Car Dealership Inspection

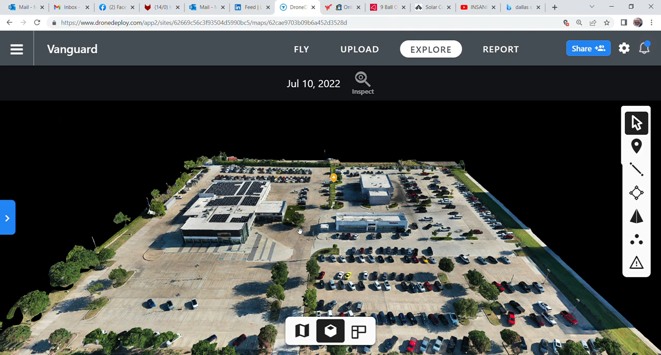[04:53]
that's done you can zoom in just like anything else you can take a look at it and you now have an actual zoom in three-dimensional model of the property where you can then go out and take a look at